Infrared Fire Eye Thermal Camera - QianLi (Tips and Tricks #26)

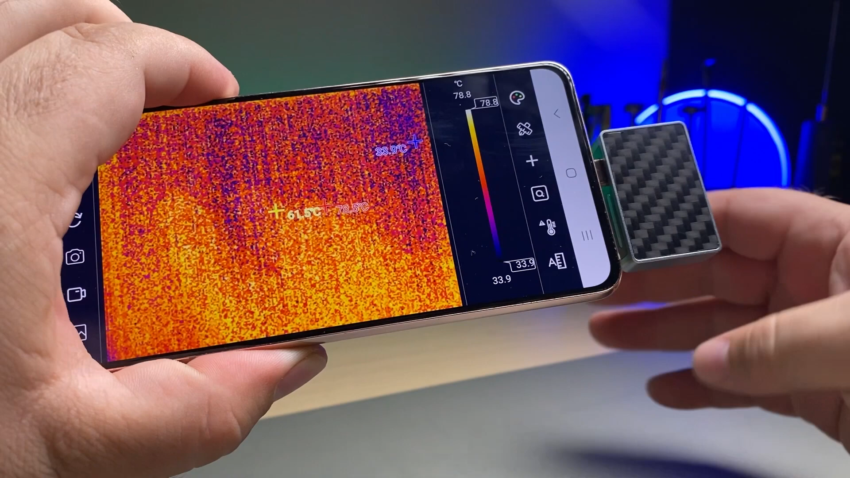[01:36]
On screen: scale top 78.8°C, scale bottom 33.9°C
And there we go. So you can see it's tracking the different temperature areas, which is kind of unique.
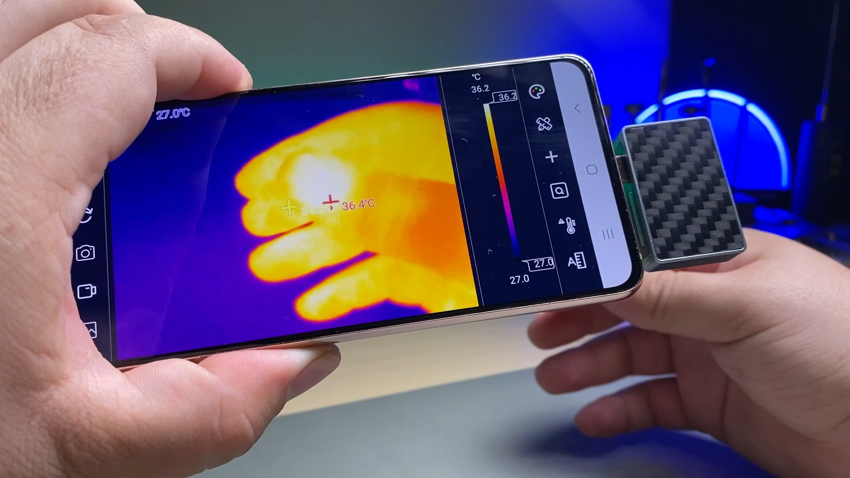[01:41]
On screen: scale top 36.2°C, scale bottom 27.0°C
It's going to definitely pick out a short out of the components when it gets hot. That little cross will pop up right above it.
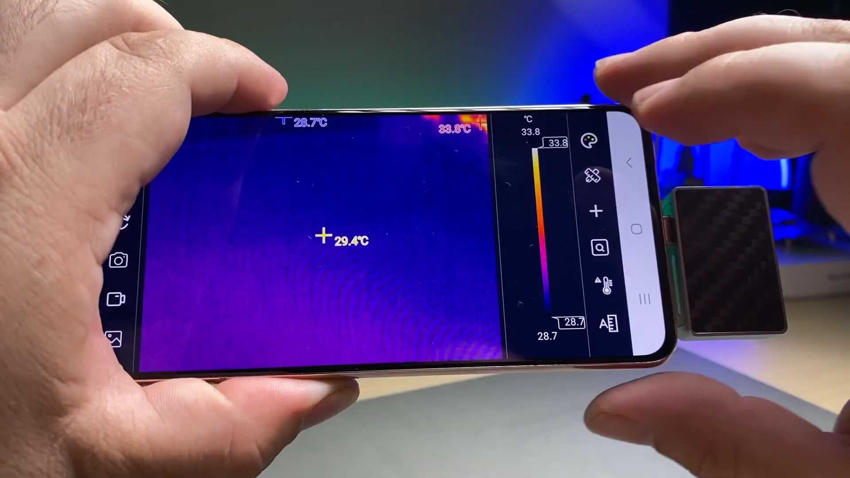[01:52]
On screen: spot 29.4°C, scale top 33.8°C, scale bottom 28.7°C
And we also have this little slider bar, which will allow us to adjust and get rid of things that aren't between that range of temperatures.
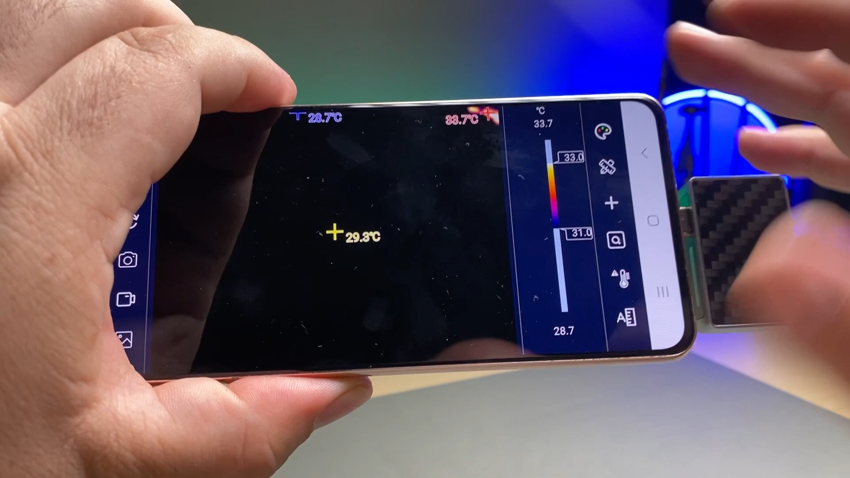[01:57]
On screen: spot 29.3°C, max 33.7°C, min 28.7°C
See, room temperature is no longer recorded here.
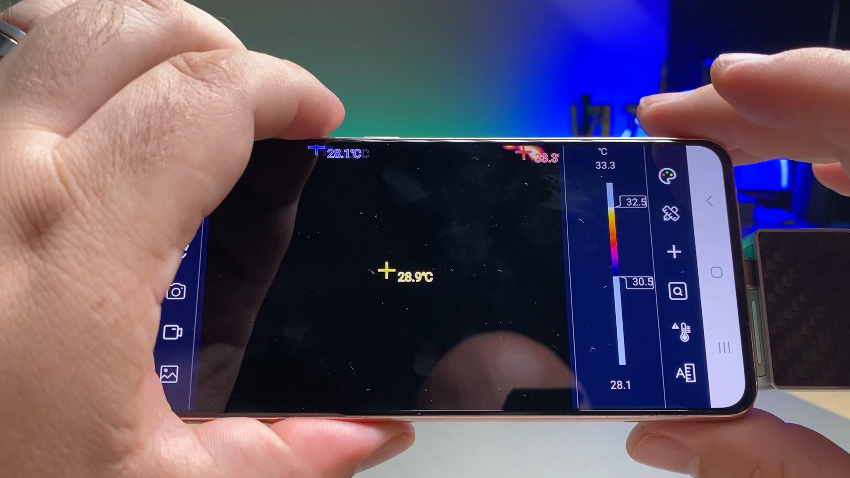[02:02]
On screen: spot 28.9°C, min 28.1°C, scale top 33.3°C, scale bottom 28.1°C
You can see, I'm about to cross over into room temperature, and now you can start to see stuff around the room.
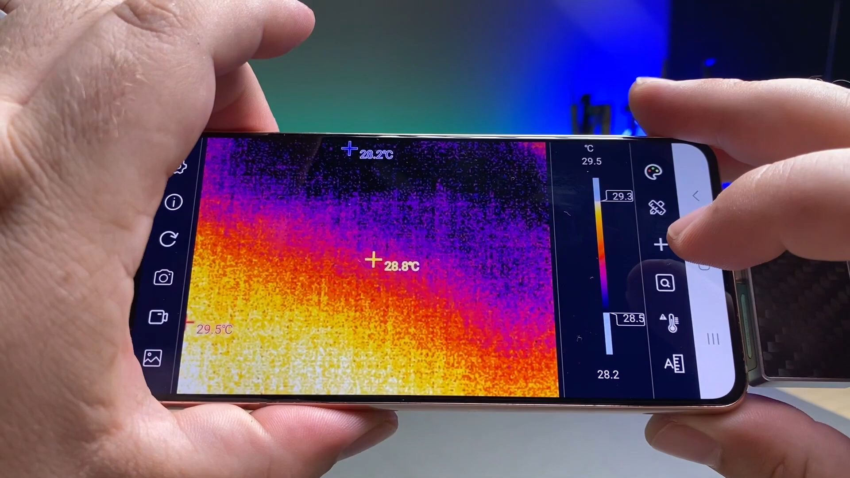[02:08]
On screen: spot 28.8°C, max 29.5°C, min 28.2°C, scale bottom 28.2°C
We can change the color grading, just black and white.
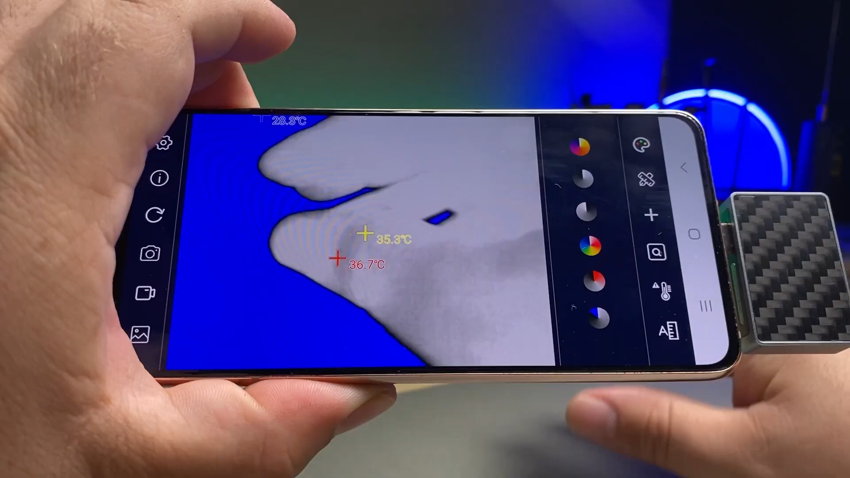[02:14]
Yeah, do whatever you want there.
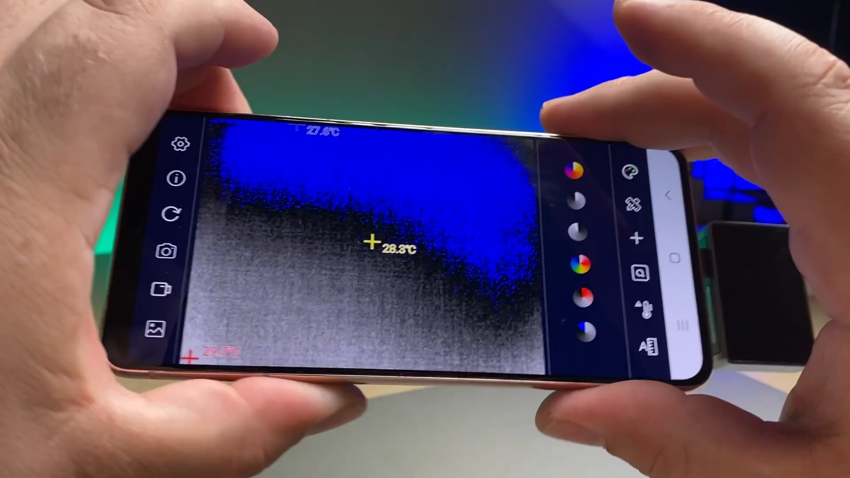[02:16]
On screen: spot 28.3°C
You can take pictures and record videos of what you're seeing.
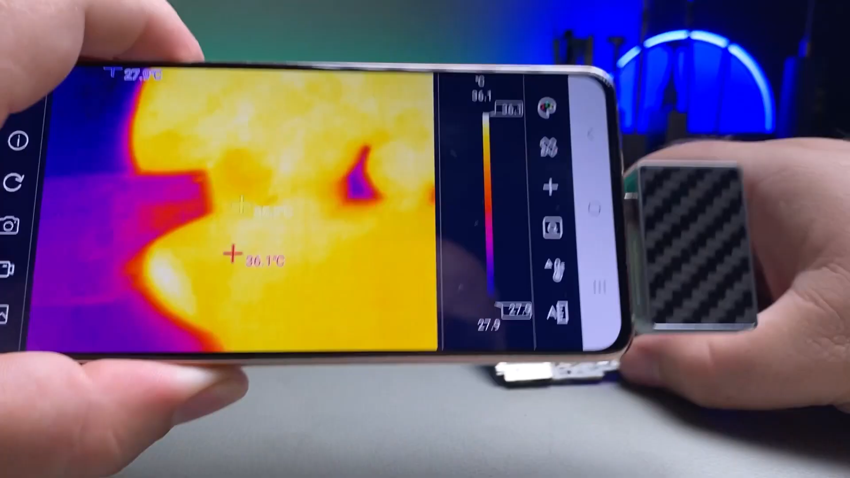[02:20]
And here you can see holding a logic board, a nice clear image that will be able to determine the component really quickly because a really good quality image on the screen there. And here's an example of how to troubleshoot
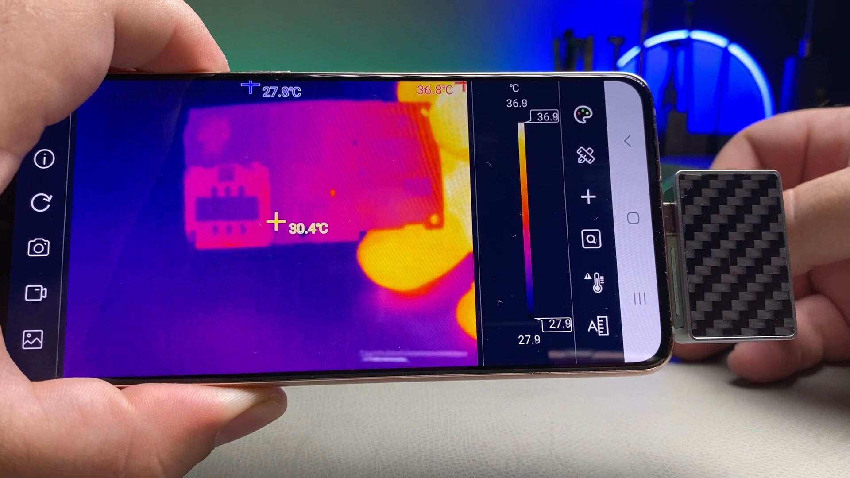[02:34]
On screen: spot 30.4°C, max 36.8°C, min 27.8°C
and find a short on a motherboard.